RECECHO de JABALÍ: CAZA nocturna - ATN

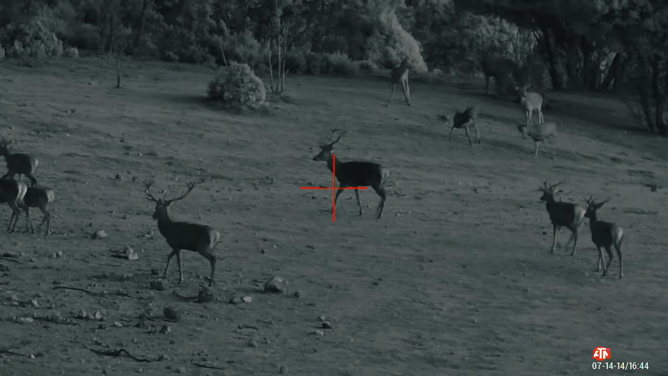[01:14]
Bueno, estamos viendo mucha densidad de risas. De momento no hemos tenido oportunidad de beber ningún guarro, pero vamos a seguir intentándolo.